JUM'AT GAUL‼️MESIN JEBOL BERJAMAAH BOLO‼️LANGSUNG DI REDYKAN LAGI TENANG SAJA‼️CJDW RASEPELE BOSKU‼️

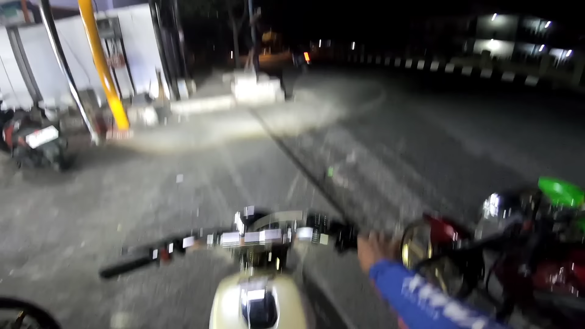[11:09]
Biasa kita foto-foto dan ambil video dulu. Kameramen andalan. Wah, dalane sih rame padahal wis jam 3 puncul iki.